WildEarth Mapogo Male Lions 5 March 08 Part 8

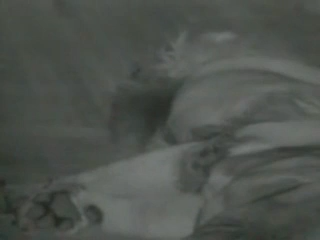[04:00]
Yes. I'll give his information. There's a lion lying down here, the biggest person from the lines, it could be another male. What could make them jump up and run away from the point is if the other male comes, as another male is coming from other territory, or the New Dominic male come into area. It will jump up and get fight, but they will come back and fight.